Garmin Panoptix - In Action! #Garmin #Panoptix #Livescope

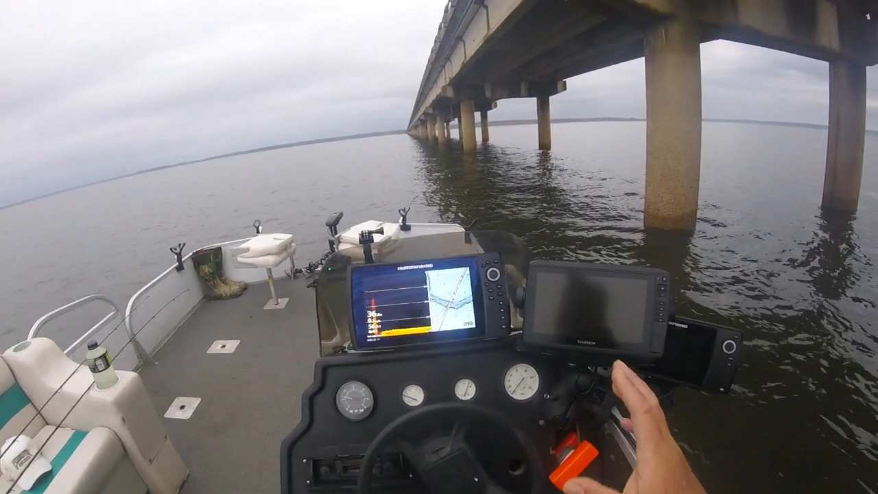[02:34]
Now those of you who have been with me, you know that I already have the Humminbird 10-inch, which gives me downscan, gives me side imaging, sonar. And that's in the back of the boat. Also over here, I have the sonar that's under my Minn Kota Altair in the transducer. But I've added a brand new feature. And I'm really excited about it.
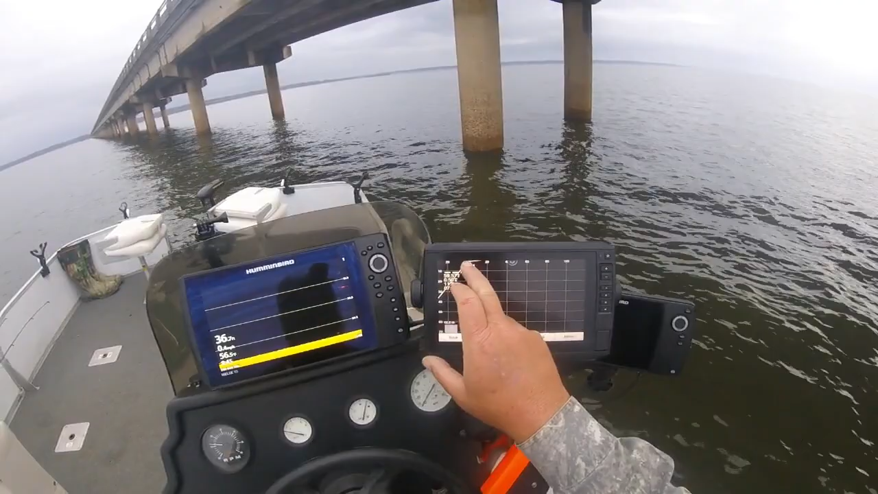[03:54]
I'm going to agree to it. And then this is what your screen looks like. You notice here on the left side, that's your depths. And on the front of the very top, that's your distance from your LiveScope over to the actual object, a brush pile, pillar, whatever we're looking at. But today, for demonstration purposes, I'm underneath the bridge here at 147 and Sam Rayburn. And I'm going to show you what crappie look like. Now, of course, you've got to have a transducer. And that's the key to the whole operation is your transducer.
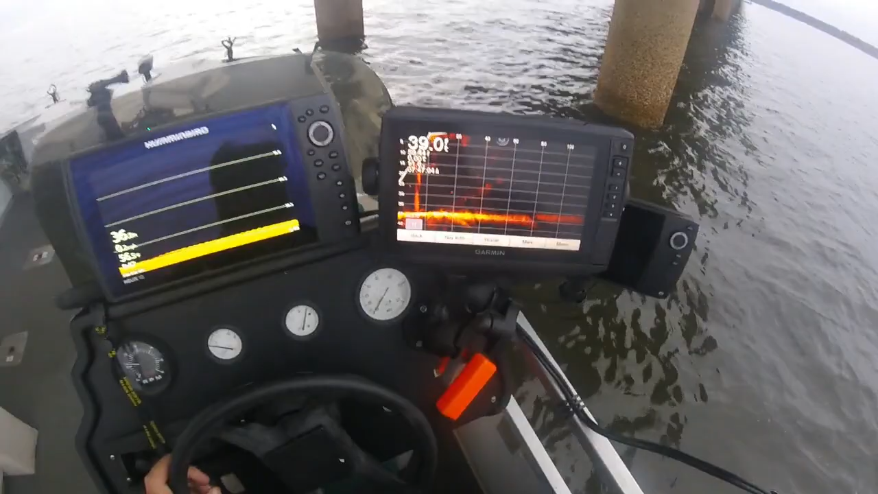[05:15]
And what I did, folks, is I have it where it's 360. Wherever this handle is pointing, that's what I'm looking at right there. So if you can see, I'm pointing at the pilings right here. And I hope you can see that. And we're going to tour around here and see if we can pick up some fish and find out exactly what these crappie are doing. Here you can already see is a pretty good group of shad.
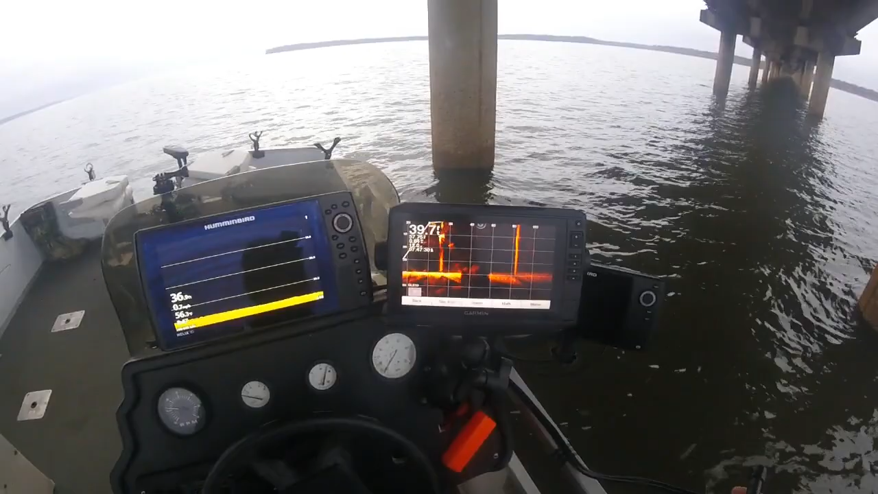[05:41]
They're fairly shallow. So here's a good example. Now, here at 25 feet deep, I've got a lot of crappie. And then here's some more that are moving in a little bit more shallow. And they're just following shad around. I can tell because I've seen a lot of balls of shad. But these right here are holding tight to that pillar right there.
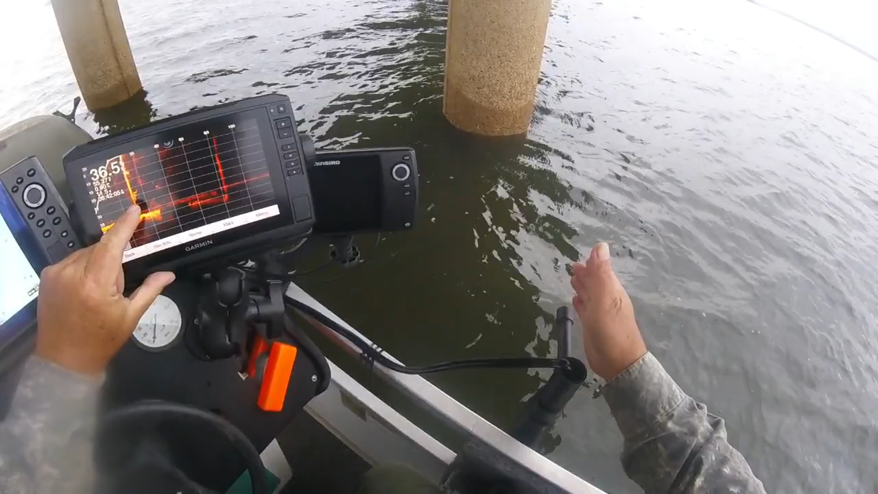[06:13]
Notice I have my Panoptix, this handle that I rigged up. I have it pointing right at this pillar. So I know I'm shooting this right here. Those fish are 25 feet deep.
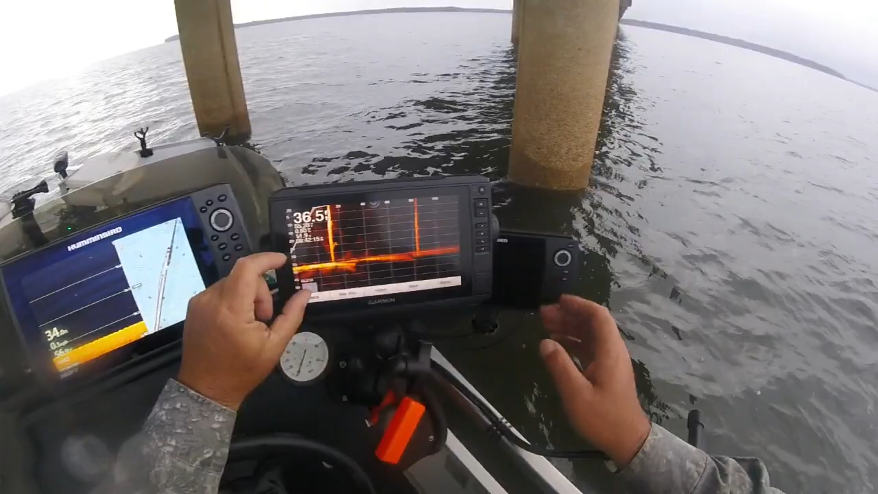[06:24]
And you can see they're about 15, 12, 15 feet over, which is exactly what they are.
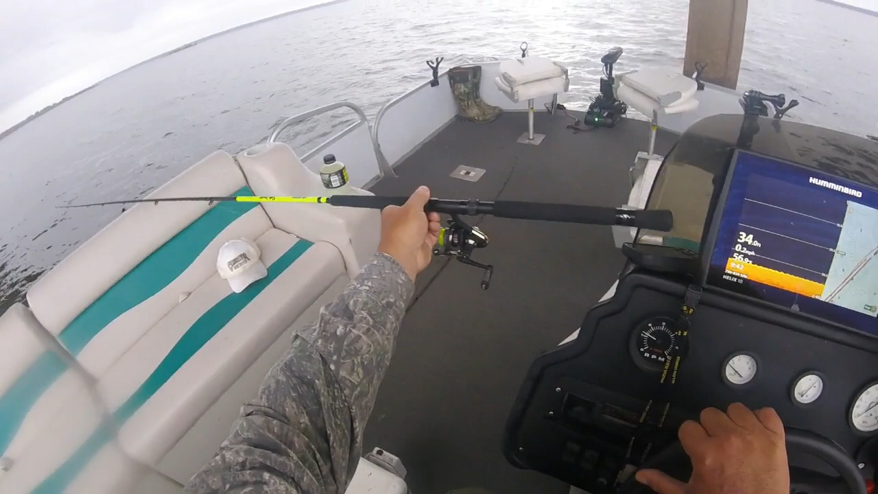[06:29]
Now, what I'm going to do is take a minnow, just for demonstration purposes, I'm going to hook this bended like I always do.
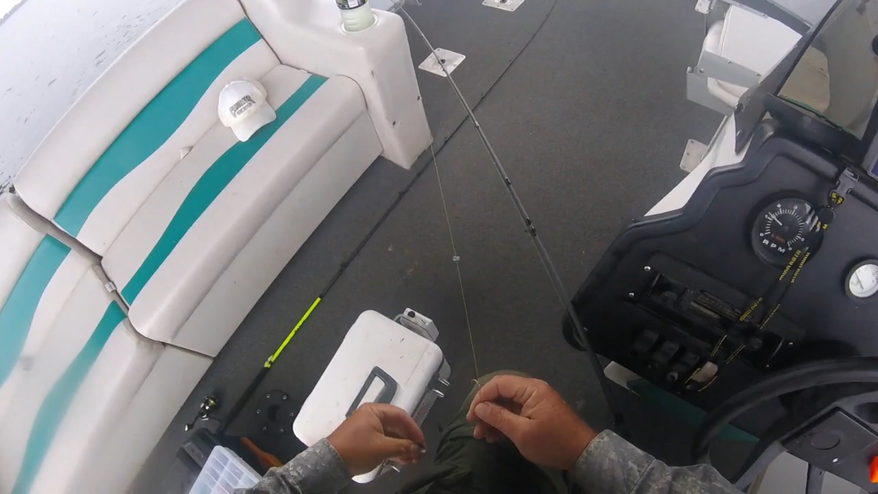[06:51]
Right in the lip, bottom lip and come out a piece of his head so it does that right there. Now, I want to show you what this thing does. I'm going to go right here, and I'm going to start dropping it. Now, I want you to look. They've got a lot of fish coming in the way, so you might not be able to see it. But I can actually see
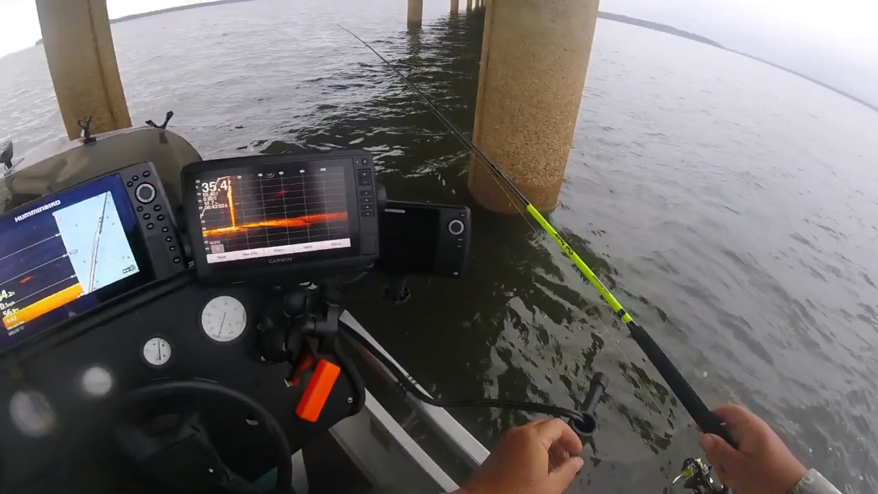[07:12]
my line go down on this thing. There it is right there. I don't know if you can see me kind of jigging it up and down right there. So I'm going to let it go down right there. See, there it is right there. That's me. And I'm going to get it down there right about where those fish are. And I'm going to jig it a little bit. There's one coming out to get it right there. He should have it right there. He's looking at it.
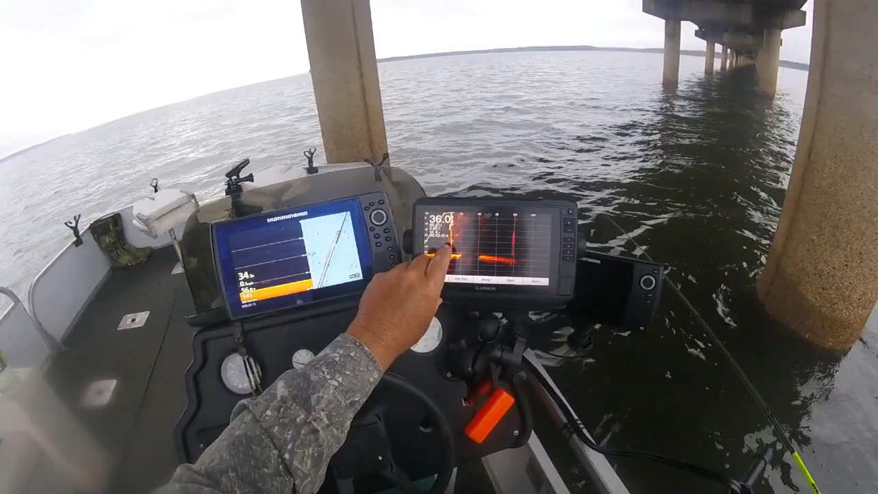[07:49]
This weakness thing I've ever seen, that's just a cluster of fish right there. And he came out a little bit. But he didn't get it. Yup, he did too. He was on it the whole time. I just didn't know it. He was on it. I just didn't know it. You know, he bit so light, I didn't know he was on it. And that's what a lot of these big crappie will do.